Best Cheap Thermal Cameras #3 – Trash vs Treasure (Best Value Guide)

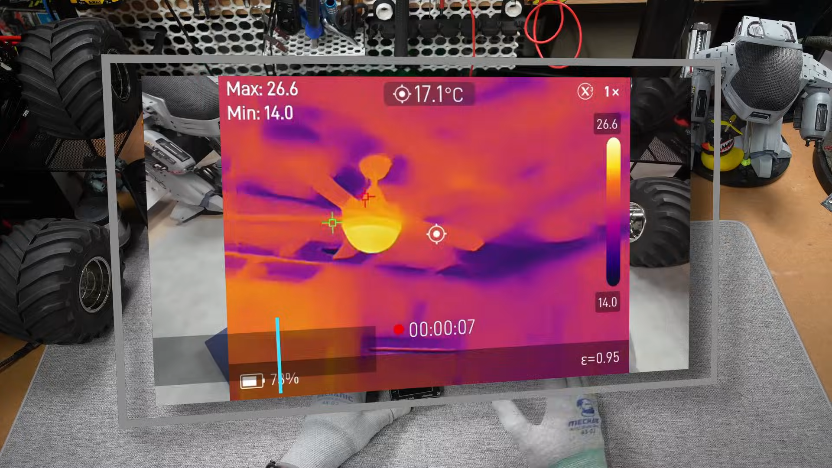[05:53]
On screen: spot 17.1°C
they couldn't be stuffed adding insulation properly along the edges and left big gaps everywhere as we can see in this video from the thor which I took last time thor I
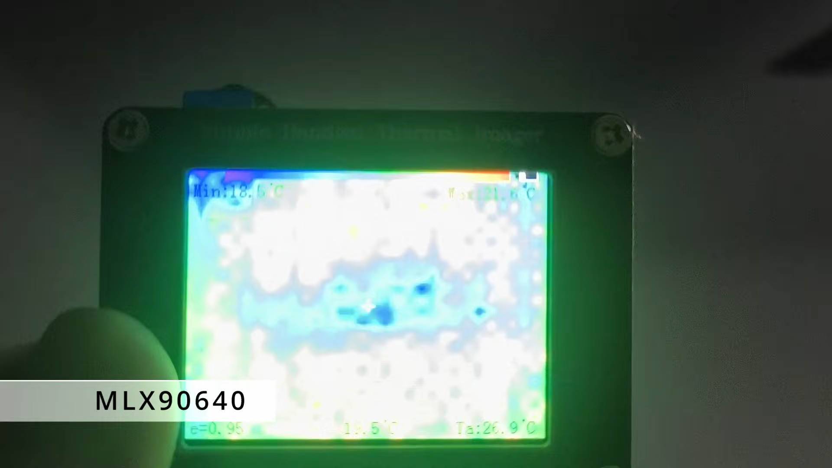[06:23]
my phone and as you can see it's not seeing much kind of if you get closer
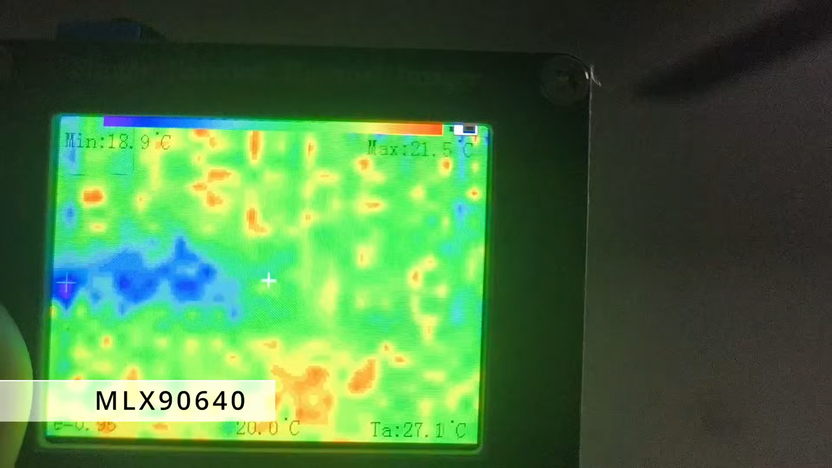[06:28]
On screen: min 18.9°C
you can kind of start to see maybe something but really it's not any
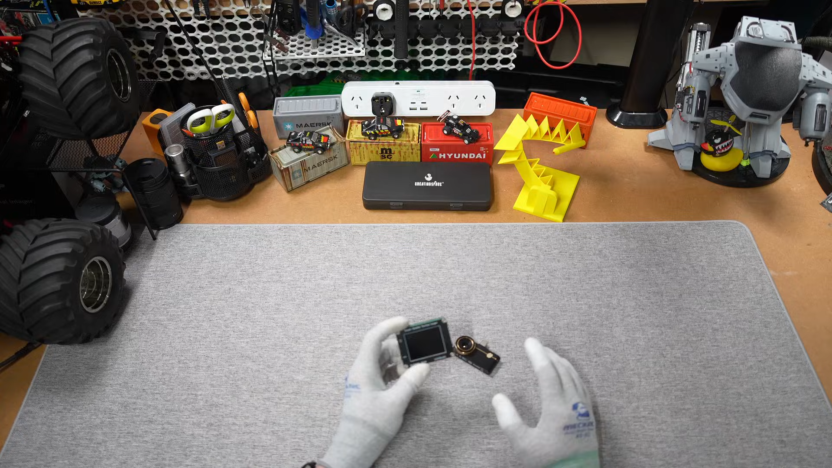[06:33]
use at all this thing switching over to the p3 which can record footage directly to your phone or your
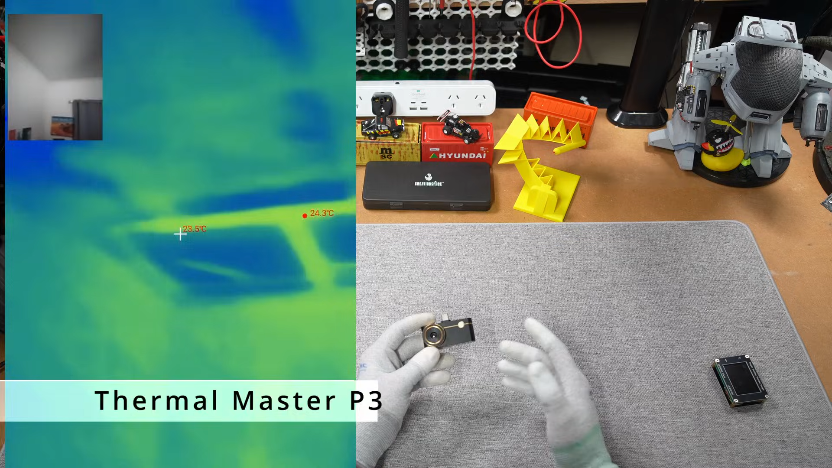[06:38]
tablet the footage is pretty much as I expecting actually I can see exactly where the gaps in the
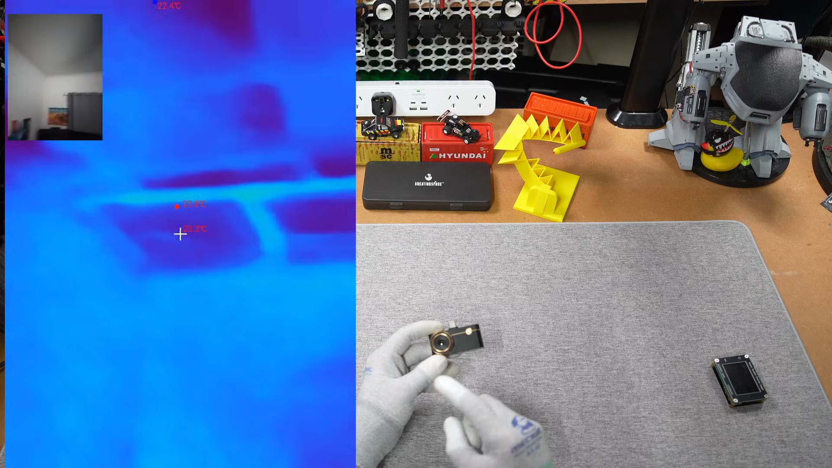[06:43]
insulation are in high detail so moving on I fixed my shower leak from the last video but we can still see how well they identify temperature changes in a bathroom setting particularly
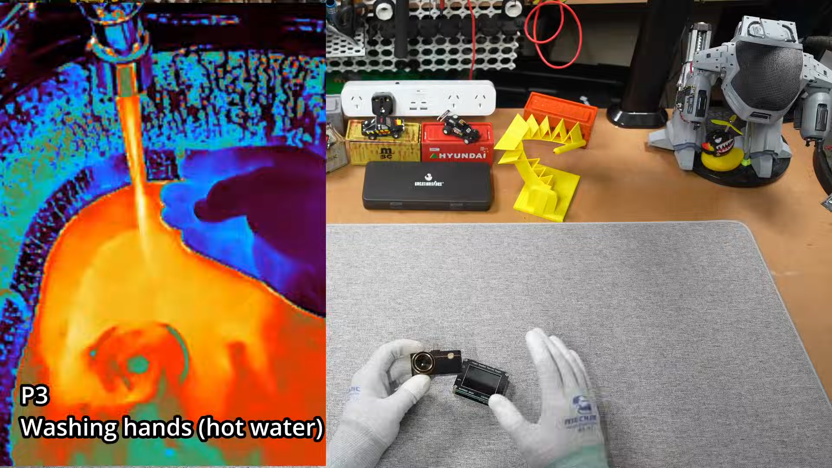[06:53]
hot water first
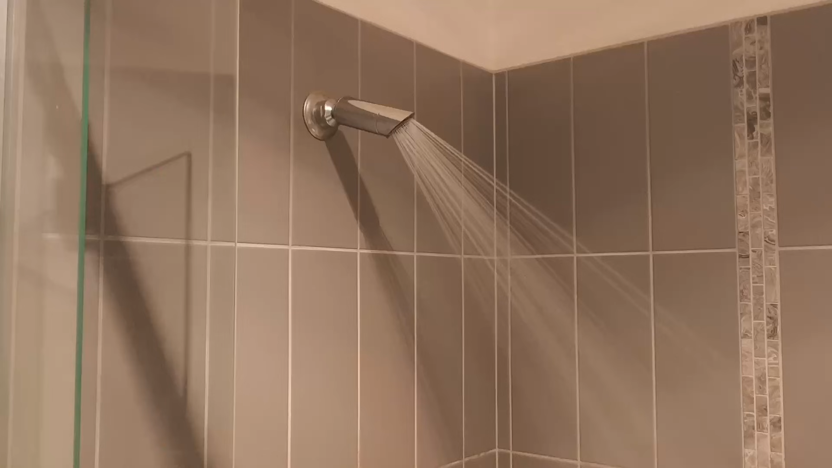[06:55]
was the mlx and yeah more blobs
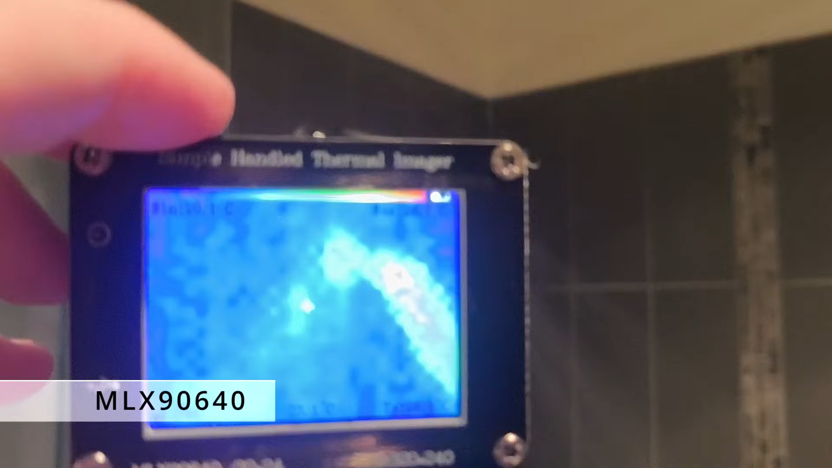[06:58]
really seems like it only works within you know five three four five inches of the lens
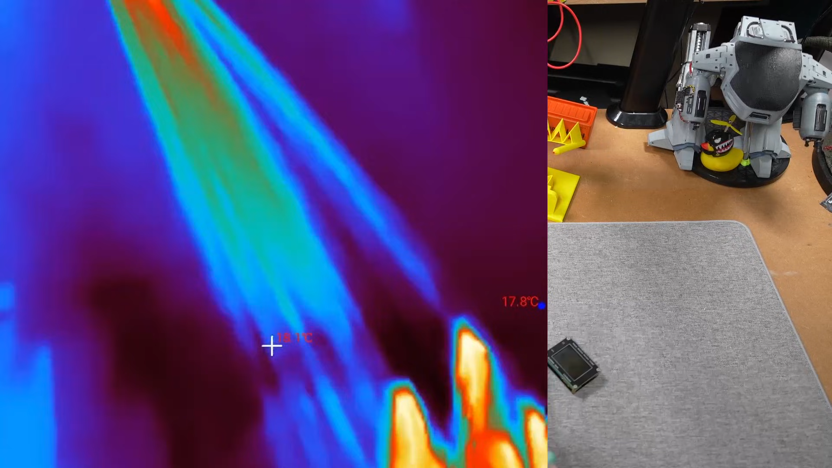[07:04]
the p3 beautiful image as I expected but could it see
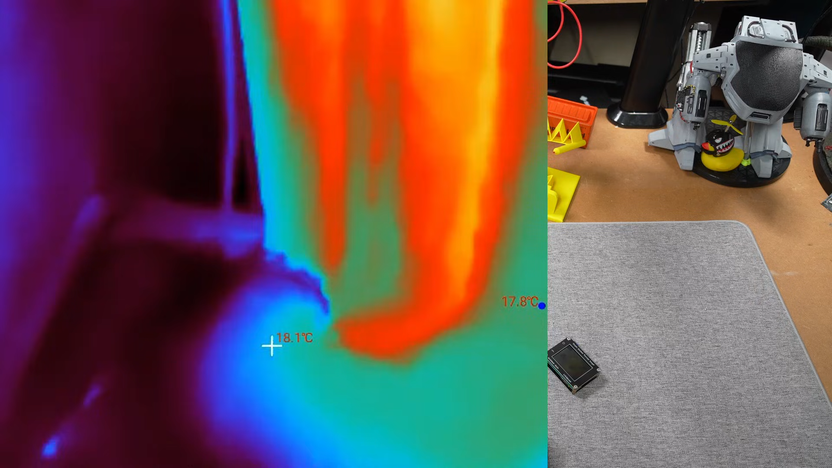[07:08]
On screen: spot 18.1°C
splashes of water on the tiles that the thaw did and yes it could
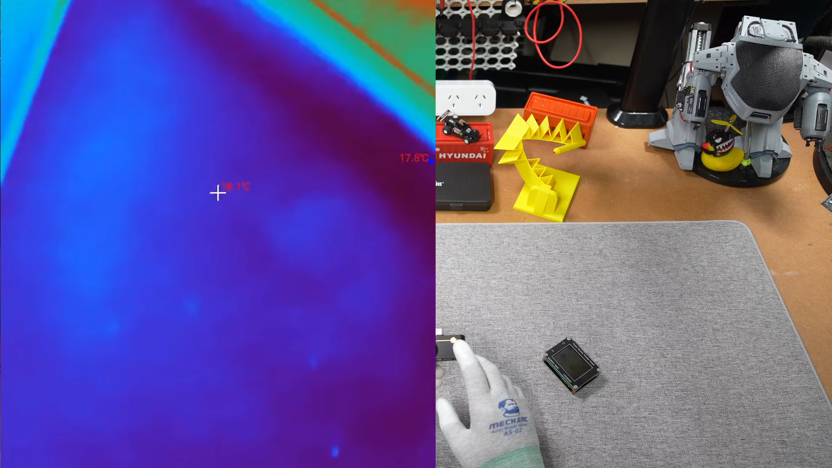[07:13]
all right and finally let's see how it goes outdoors so fourth test we know the
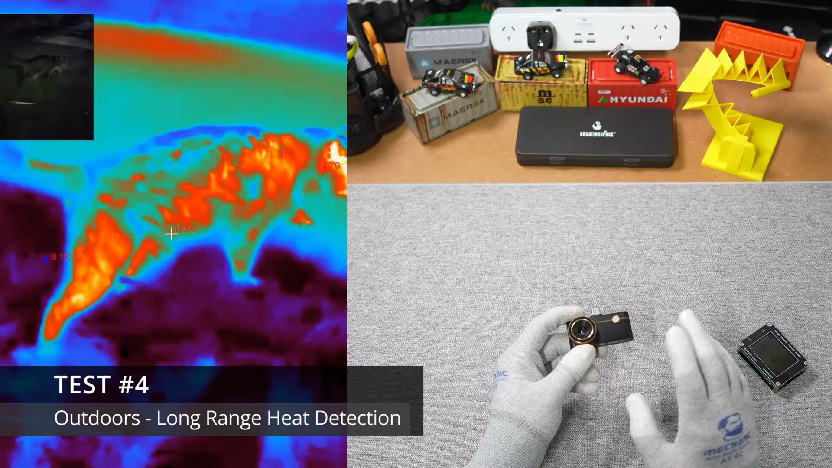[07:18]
thaw can go for what seems like maybe 100 meters or 100 yards away in a forest
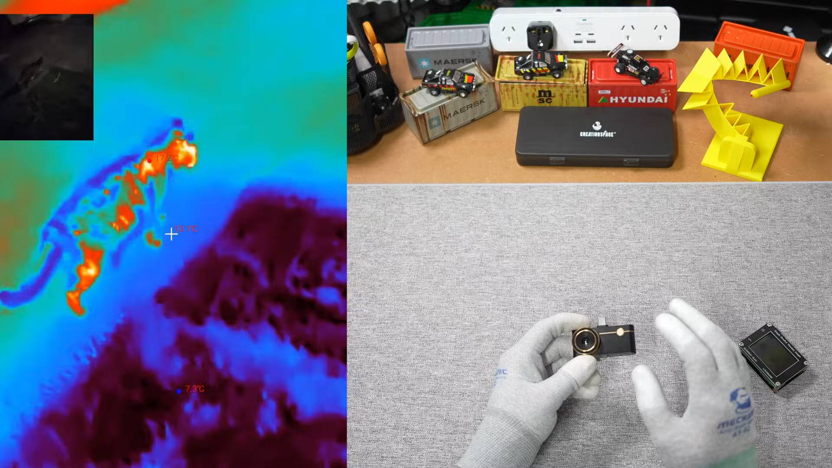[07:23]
let's try the p3 so adjusting the focus and we can absolutely see
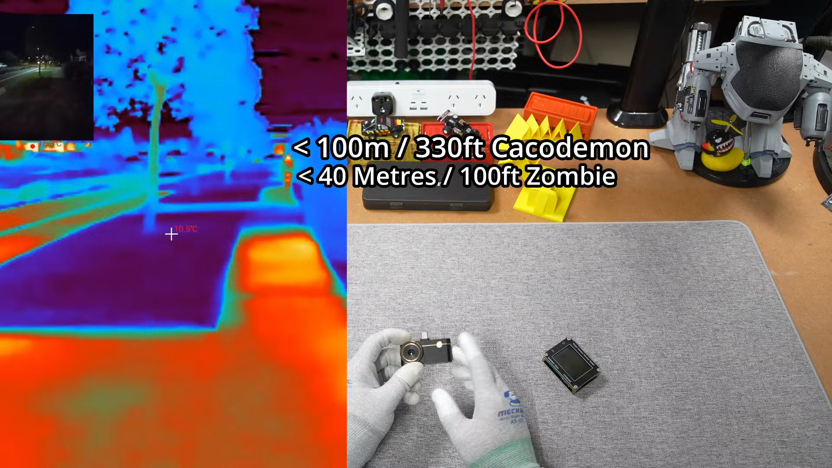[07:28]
what's going on okay so what's the conclusion here well I'm really
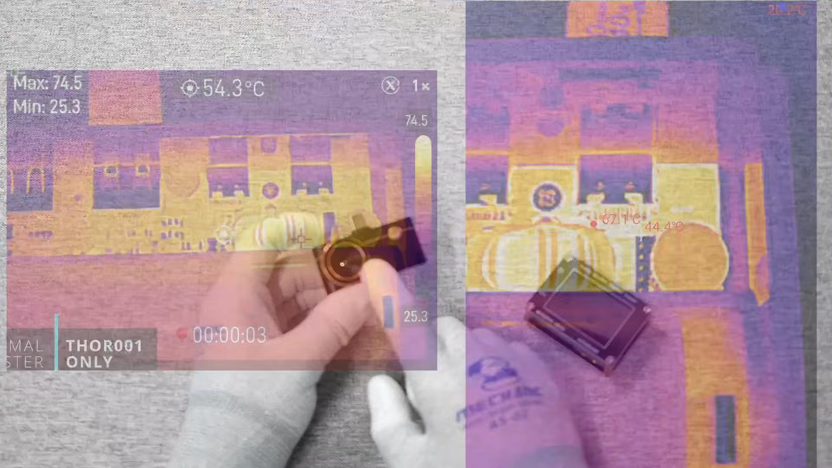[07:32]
On screen: spot 54.3°C
impressed with the p3's image quality the
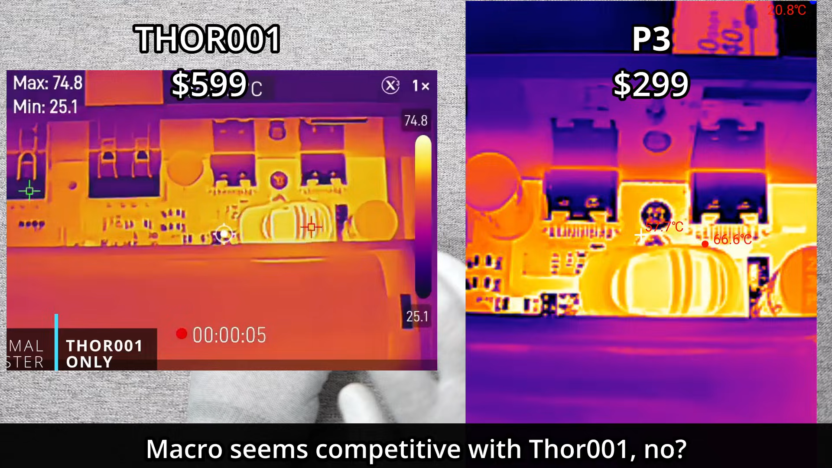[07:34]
focusing lens makes a bigger difference than I thought definitely seems to be the best at